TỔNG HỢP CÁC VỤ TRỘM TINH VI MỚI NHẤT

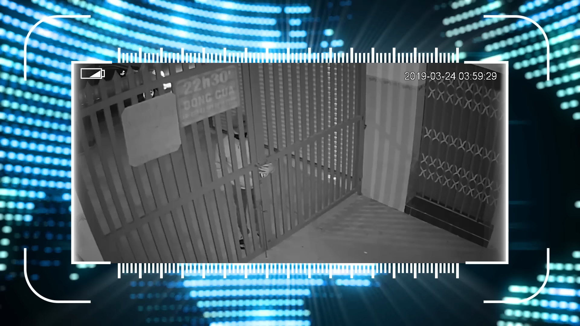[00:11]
Đồng hồ hiển thị gần 4 giờ sáng. Camera an ninh tại một ngôi nhà ghi lại được hình ảnh. Cống rào mở toan. Một chiếc xe ô tô đang lui vào và dừng lại phía ngoài cánh cổng. Hai người thanh niên mặc áo khoác, đổi nón, đeo khẩu trang tiến vào bên trong.
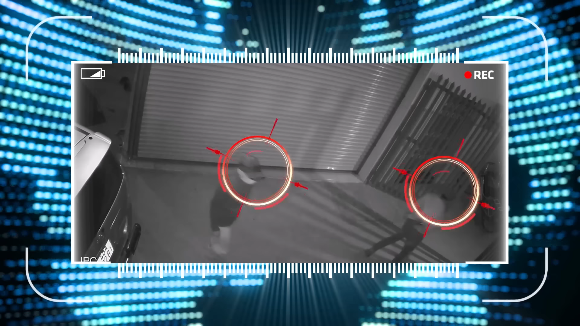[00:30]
Một lúc sau, hai người thanh niên quay ra với một chiếc xe máy. Cả hai họ lây hoay tháo kính chiếu hậu của chiếc xe máy, nhưng cứ nhìn về hướng ngôi nhà sau cổng rào.
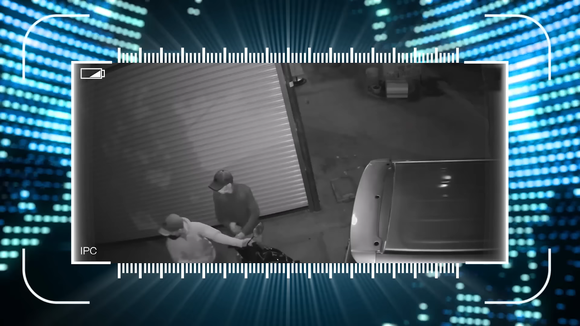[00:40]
Hai người thanh niên này là ai? Chuyện gì đã xảy ra?
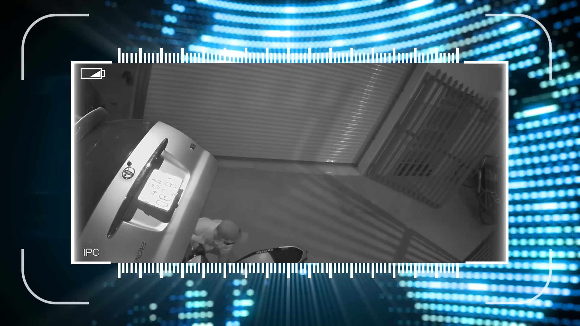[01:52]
Những tên trộm đã nhanh tay đưa chiếc xe máy lên xe ô tô. Một tên trộm móc trong túi ra rô chích điện để uy hiếp người thanh niên phát hiện vụ trọm.
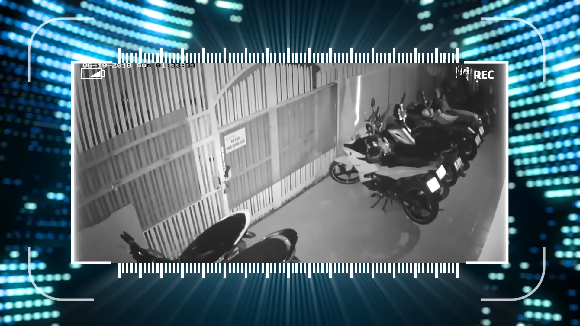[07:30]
Ngoài cổng, một người mặc áo đen thò tay vào bên trong cổng để mở khóa cổng và dường như anh ta không chỉ đứng một mình.
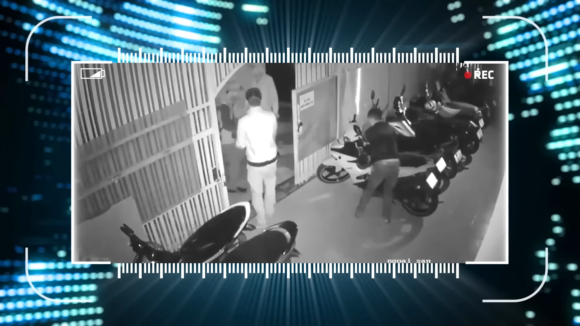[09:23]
Gần 2 giờ khuya là khoảng thời gian mà mọi người đang ngủ say, cho nên bọn trợm lợi dụng thời cơ để ra tay mà không bị phát hiện. Hãy chia sẻ những hình ảnh này cho mọi người cùng biết để cùng cảnh giác trước những thủ đoàn của bọn trợm.